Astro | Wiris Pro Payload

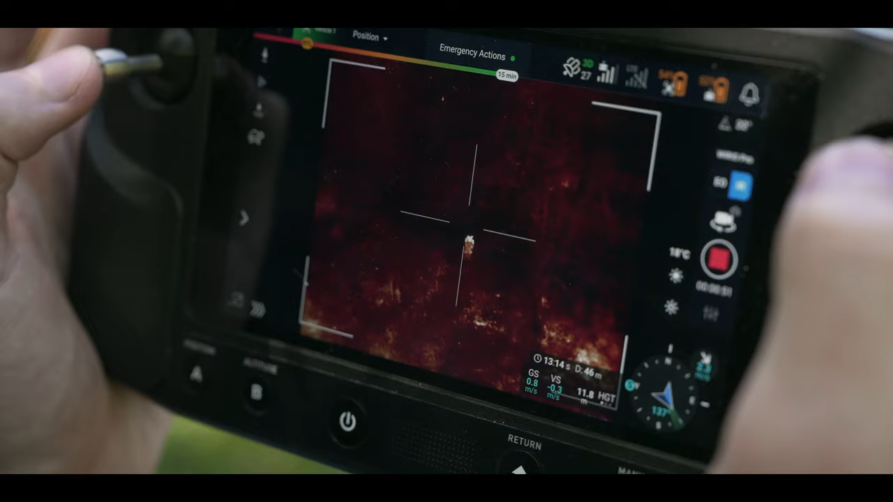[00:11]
to 150 degrees Celsius while simultaneously switching to the full HD RGB camera with a 10x zoom.